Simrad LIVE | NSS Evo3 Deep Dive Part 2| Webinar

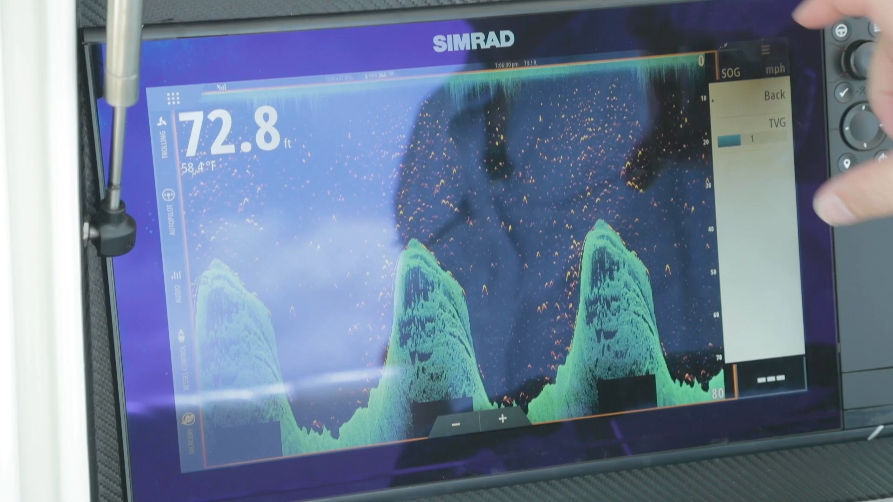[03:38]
On screen: depth 72.8 ft, water 58.4°F
So again, we can address the top 20%. So if we get too much of this silt or bio noise in that upper layer, we can clear that up with that TVG.
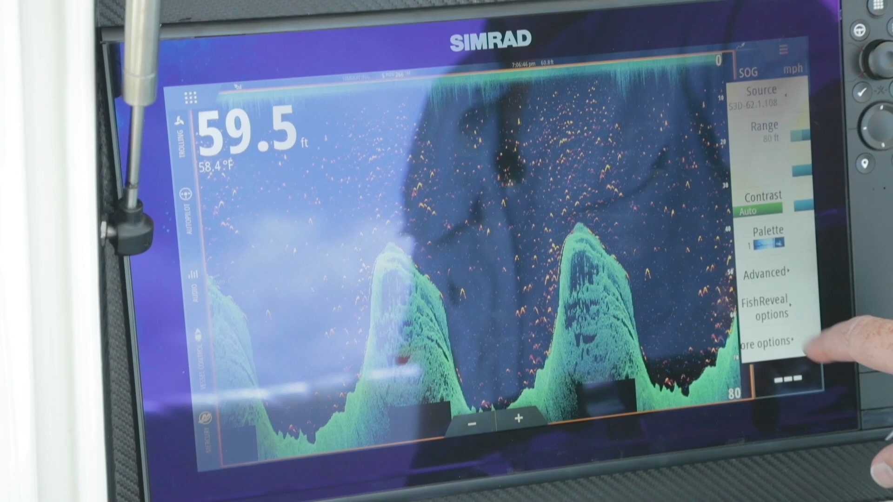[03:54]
On screen: depth 59.5 ft, water 58.4°F
Fish reveal options, this is basically controlling your sounder. So we got the gain in color of our sounder, we got the TVG of our sounder, and we can pick the pallet overlays. Because you're going to realize some color pallets may show up better than others.
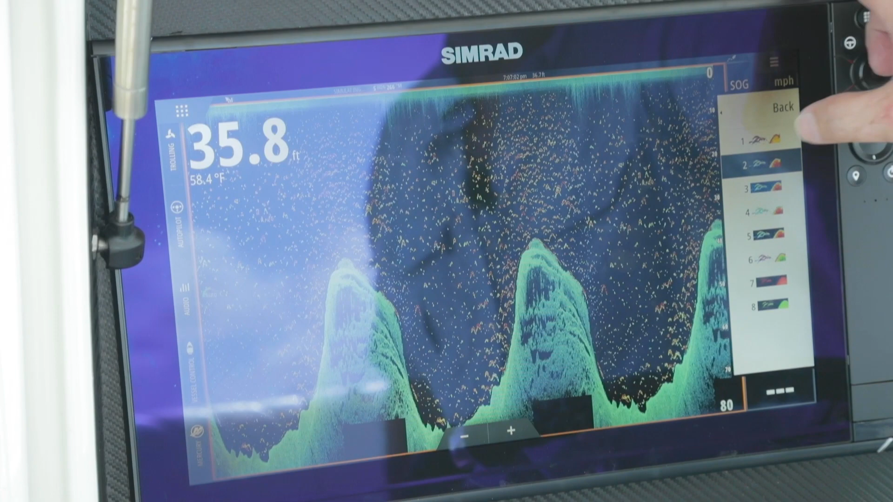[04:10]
On screen: depth 35.8 ft, water 58.4°F
So you can go and customize those color pallets as to how you want those targets to overlay.
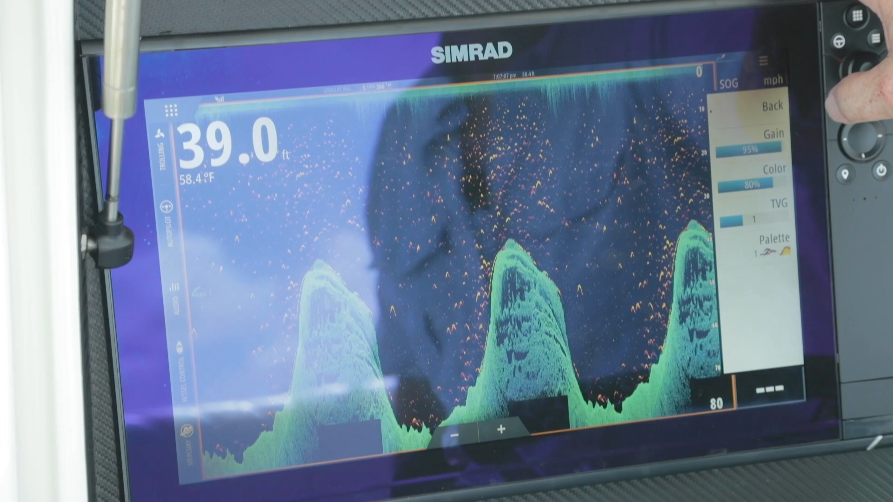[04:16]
On screen: depth 39.0 ft, water 58.4°F
And more options, we went over that many.
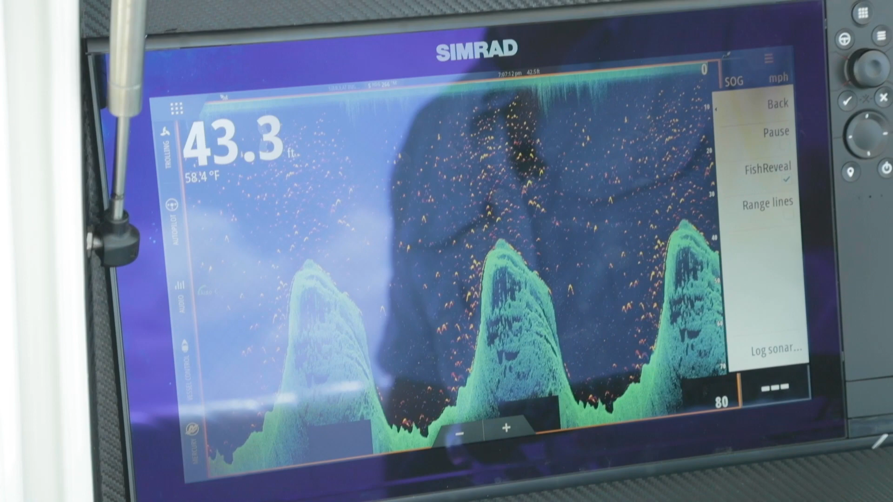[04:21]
On screen: depth 43.3 ft
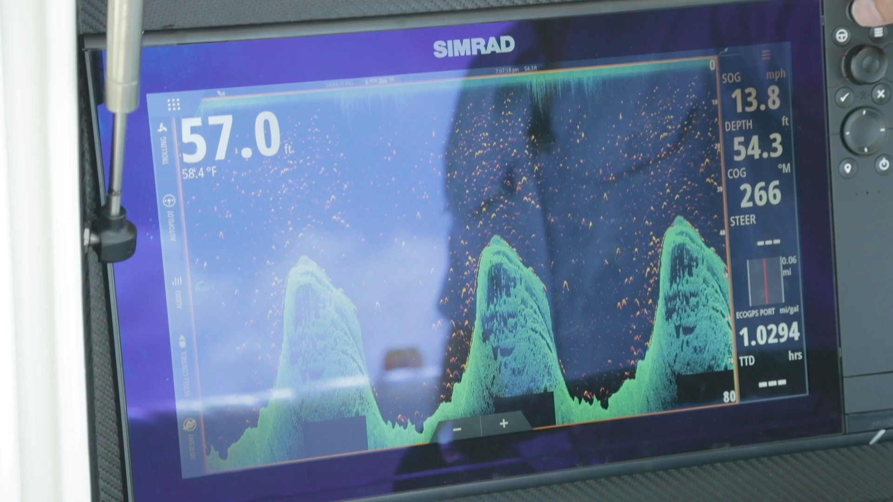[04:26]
On screen: water 58.4°F, speed 13.8 mph
So along with down scan, we have side scan, or our 2D view.
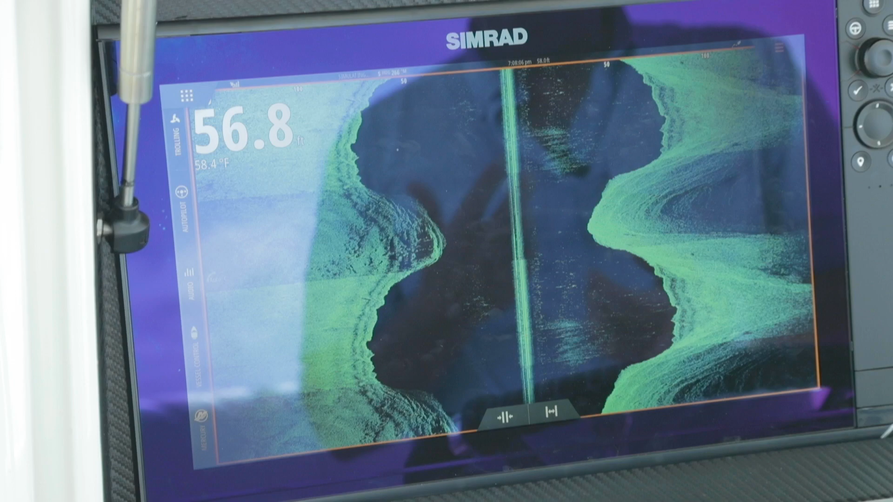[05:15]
On screen: water 58.4°F
This is also a great way to tell quickly whether we're getting deeper or it's getting shallower. So as those lines come closer to the center line, it gets shallower. If they start spreading out further, it gets deeper. But again, we can see on our left side, you can see all of those details from that side scan.
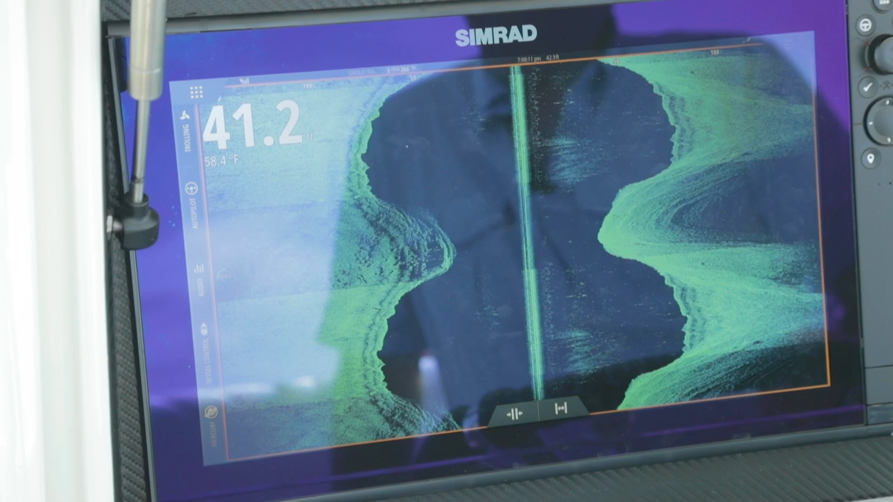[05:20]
On screen: water 58.4°F
Now a side scan is kind of hard to understand what we're looking at. So how I like to describe it is like a father and son standing in the sun. So they're out and they're casting a shadow. So dad casts this nice long shadow where his son casts a short shadow. So now we can look at our structures and check by the shadow behind it and see if it's an object that's sticking up tall off the bottom or if it's just a little pebble or a small rock.
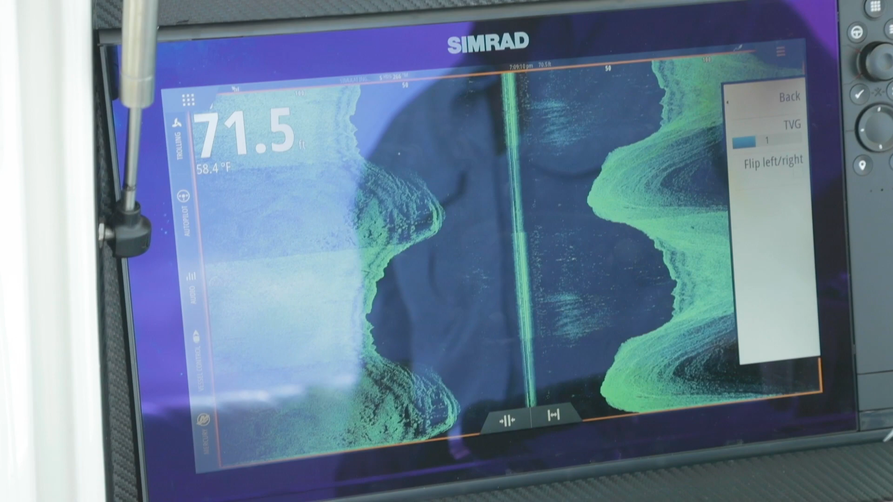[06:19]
On screen: water 58.4°F
So your range, your contrast, your pallet, when we go into advanced, your TVG. Now because we got side scan, flipping left and right. In the event we've installed the transducer 180 degrees out, we can switch it around.
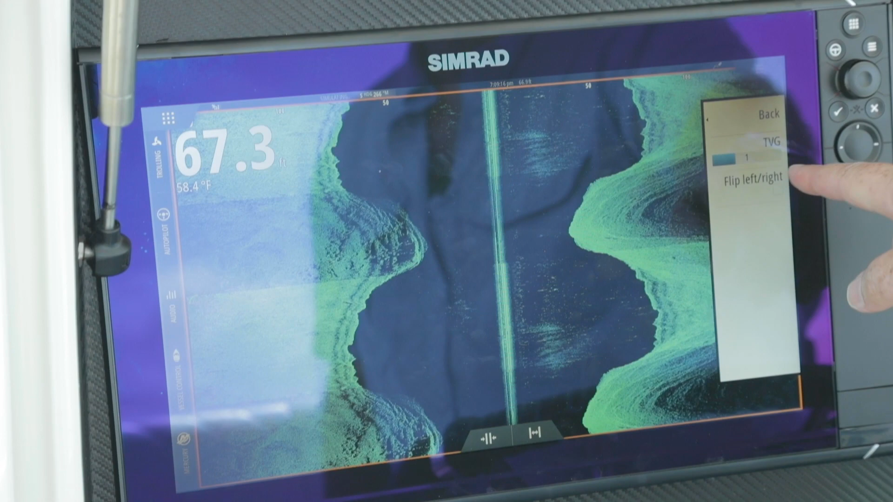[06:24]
On screen: water 58.4°F
So for a transom-mount transducer, that cord usually comes out of the front of the transducer. In the event we couldn't mount it that way and had to reverse it, this is where we can make that picture now look right on the screen.
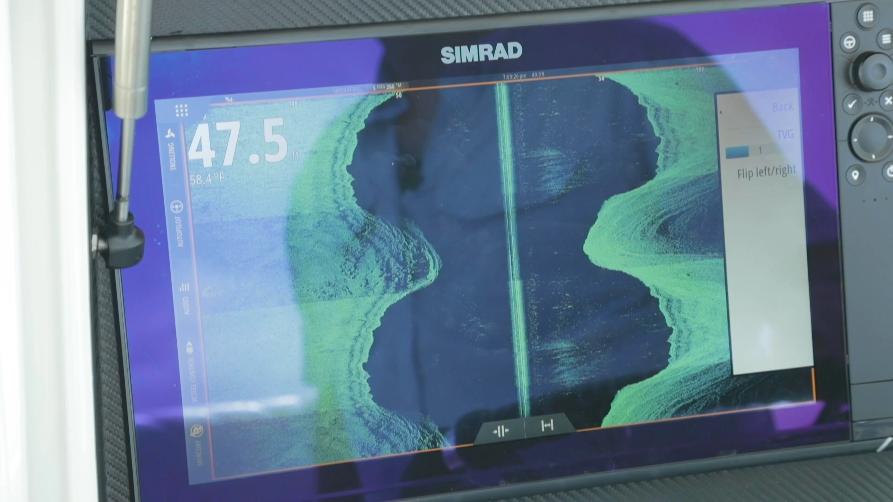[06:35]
On screen: water 58.4°F
View, view is another one. So we can do left and right at the same time. We can do left only. We can do right only. Now why would we use this or what do we need to use that? So say we're going to go in and build a custom page. So I'm going to go here, I'm going to grab my custom page,
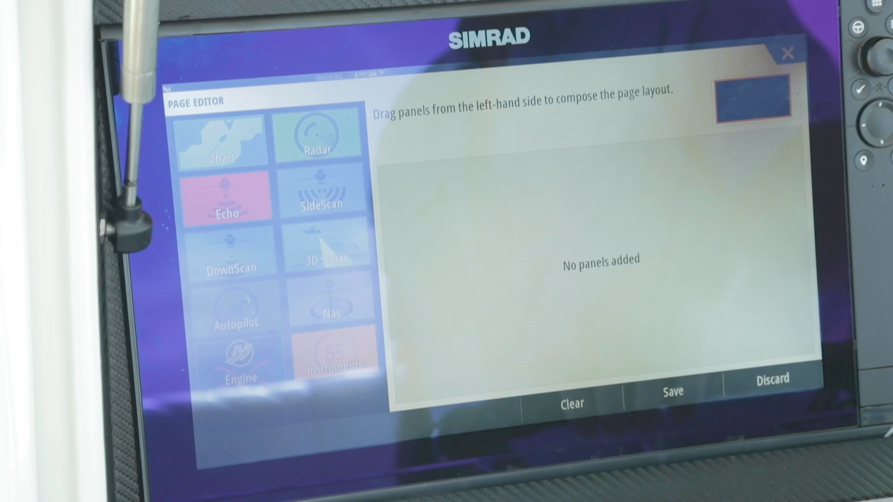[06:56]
and I'm going to want my chart, I'm going to want my sounder,
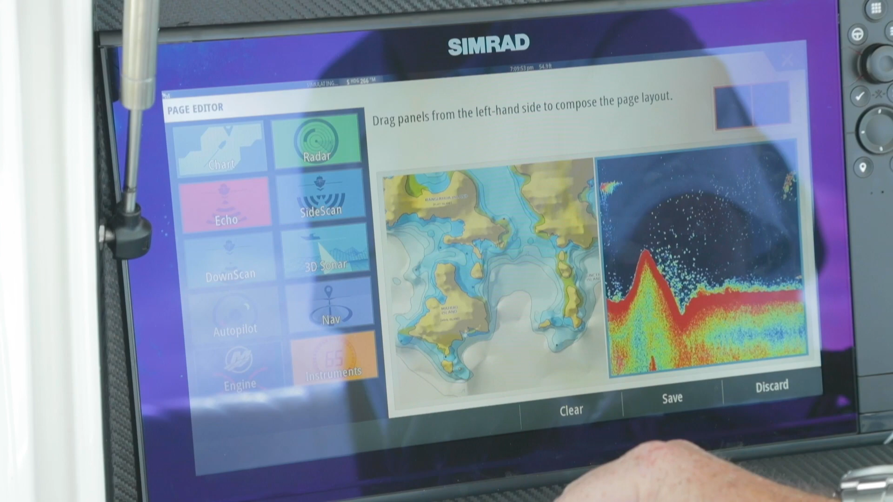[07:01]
and then I'm going to want my side scan, but I'm going to put it in twice.
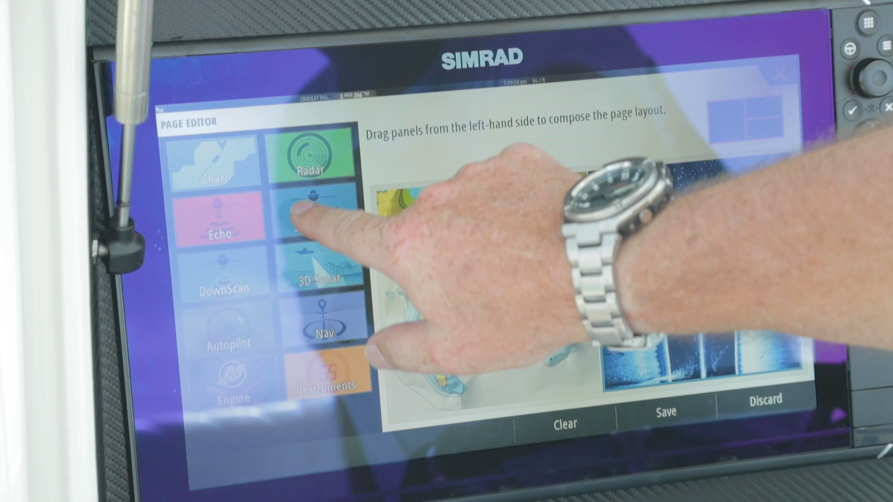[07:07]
So we can put it in a four pallet or I can hit here and I have the ability to change my view.
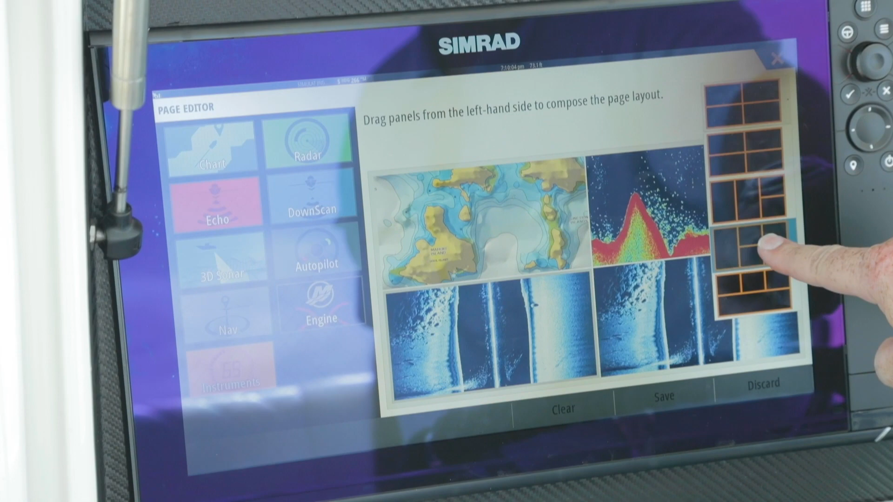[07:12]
So maybe I want to do that.
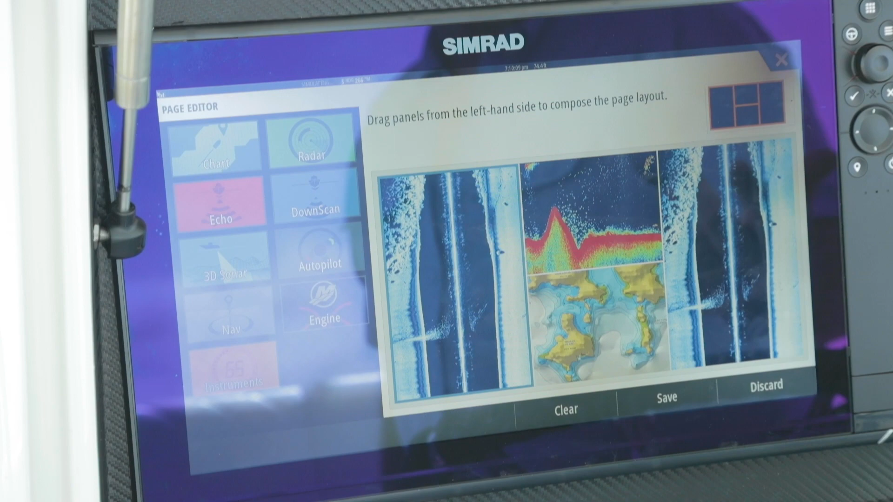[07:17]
So now I've done side scans on either side, then my sonar and my chart in the center.
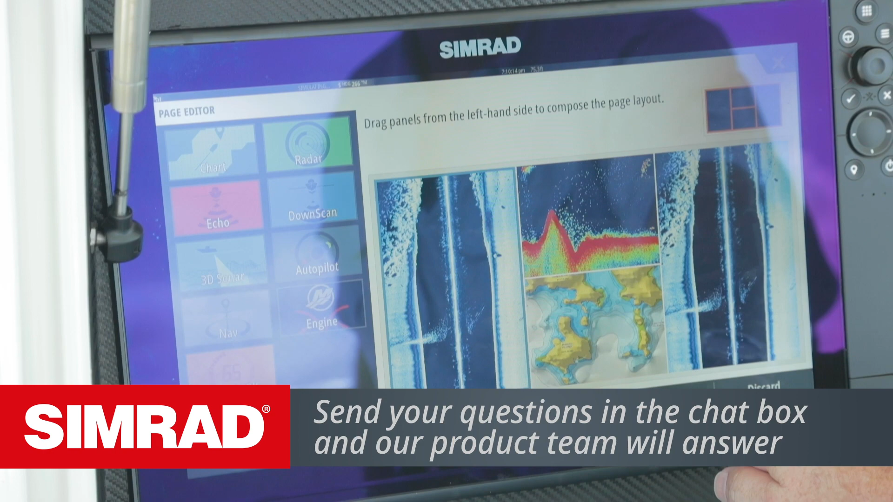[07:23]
So when I hit save it's going to build that screen. So now on this page I can go in and go menu, view, I only want to look to the right. So now I see the right side over here. I can go menu, and I only want to look to the left. So now I've got everything. So instead of having them two split on a single screen,
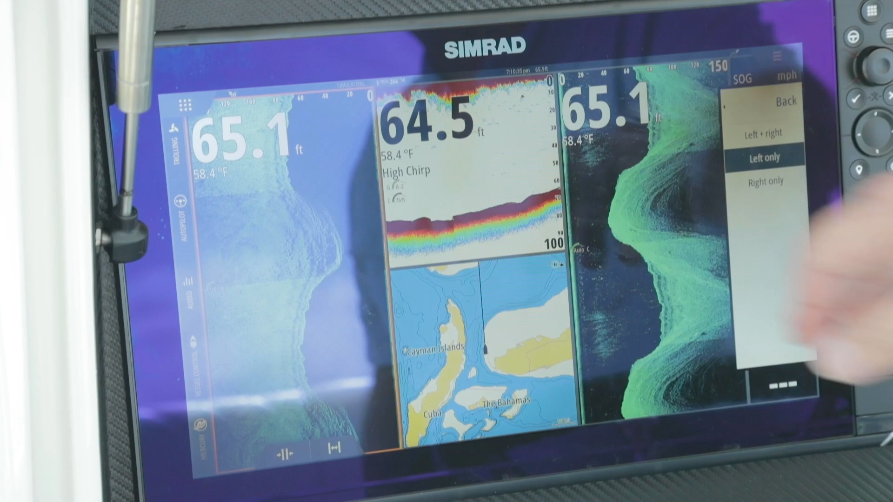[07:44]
On screen: water 58.4°F
I now have them on two independent panels so I can see a bigger view of my left and my right.